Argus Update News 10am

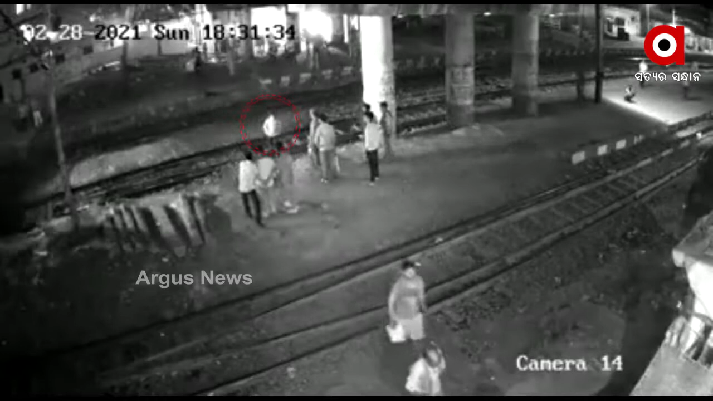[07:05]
मृत्यु होवक जनक स्थानीय अंचल नाभिदत्य बगती। ए घटना गत 28 तारीख संध्या 6:31 मिनिट समय रेल धारण में अन्य लोकों भली से पार होते ठीक पार होगा समय एक